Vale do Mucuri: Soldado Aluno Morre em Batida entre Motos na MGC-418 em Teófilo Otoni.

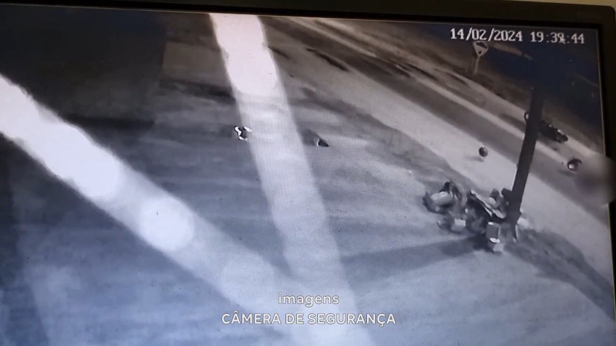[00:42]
ela passa para o outro lado e há uma colisão com a moto que está no sentido contrário. Então, o que a gente tem?
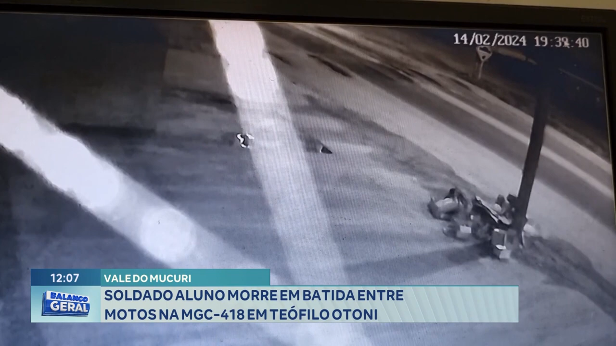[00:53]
Na parte baixa do vídeo tem a moto que deslocava no sentido do centro para o bairro São Jacinto. E do outro lado, a moto que era dirigida pelo soldado-aluno Rafael Nogueira Freitas, de 22 anos, ele que foi atingido pela motocicleta que veio no sentido contrário, ele ia em direção ao centro.